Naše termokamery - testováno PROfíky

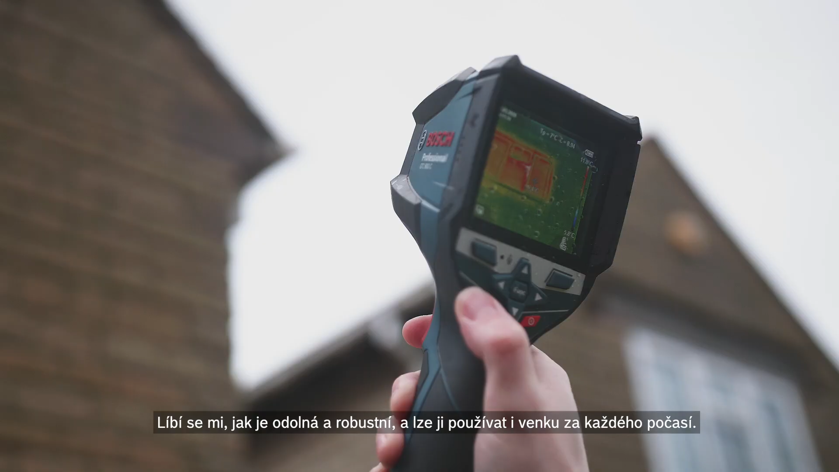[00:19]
I really like how tough and robust it is and the fact I can use it outside in all weathers.